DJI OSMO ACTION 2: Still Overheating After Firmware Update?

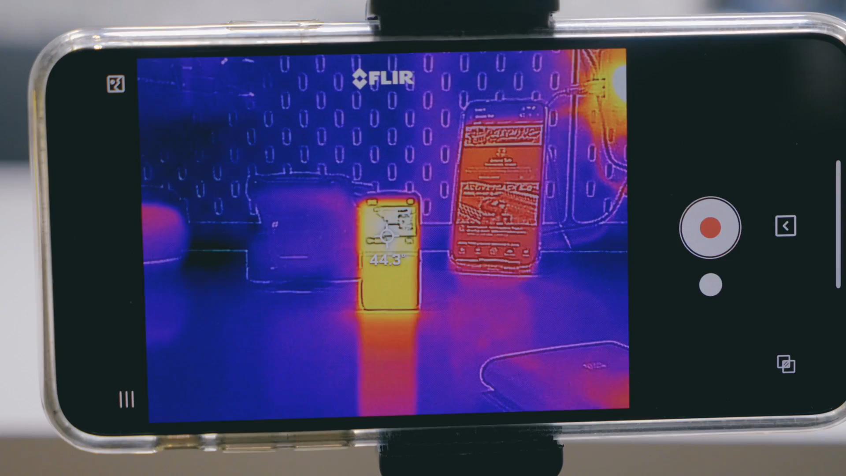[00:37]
and it can get up to temperatures of as high as 56 degrees Celsius.
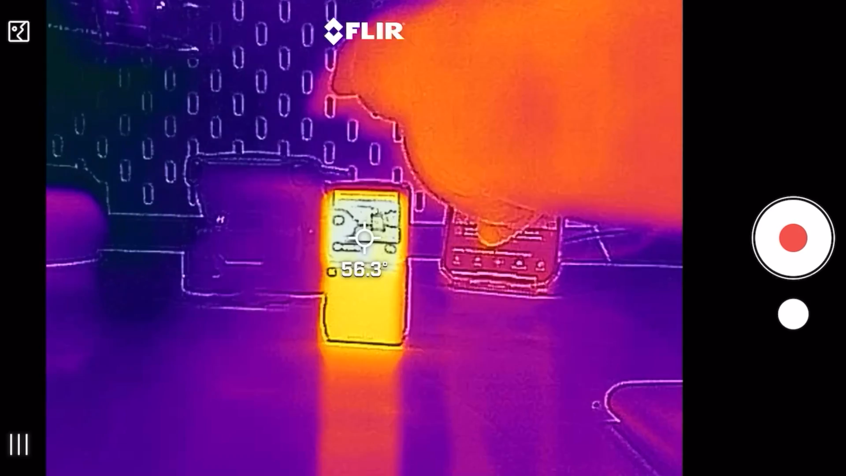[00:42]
And according to medical professionals, if you were to be holding this Osmo Action 2 when it's at 56 degrees Celsius for longer than 15 seconds,
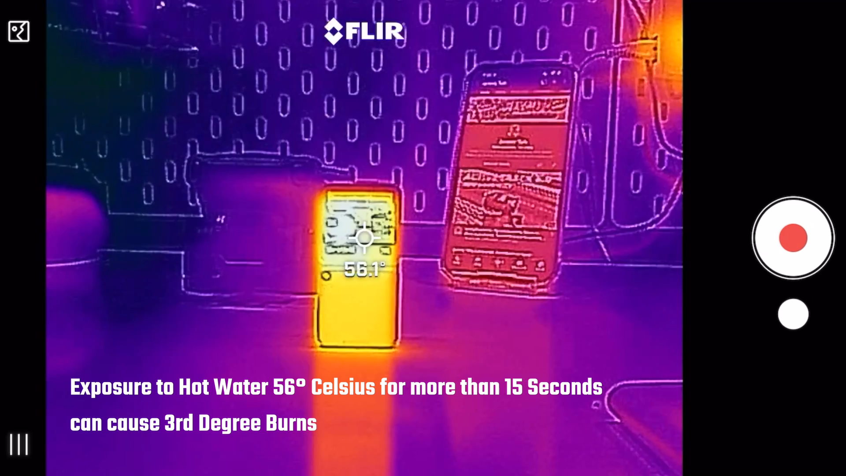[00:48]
you're looking at a third degree burn.